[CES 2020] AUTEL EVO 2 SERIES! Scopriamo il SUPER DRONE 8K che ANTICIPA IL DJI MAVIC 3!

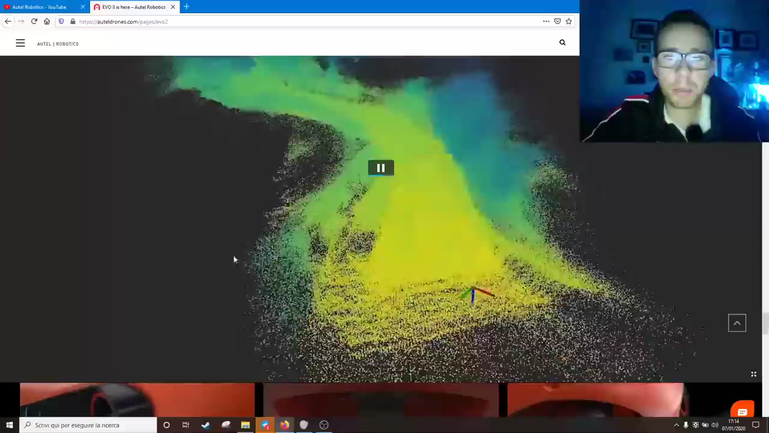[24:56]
drone Che girava attorno Comunque Queste sono Le tre cam I tre sensori